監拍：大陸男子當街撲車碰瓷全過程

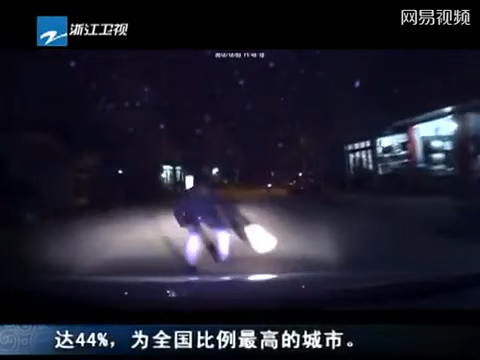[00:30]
报警！报警！报警！报警！ 慌乱中的小李让妻子赶快报警。 直接在那个扑过去，扑了好一会儿，他就在上面一直那个扑腾扑腾的。 年纪大概40来岁。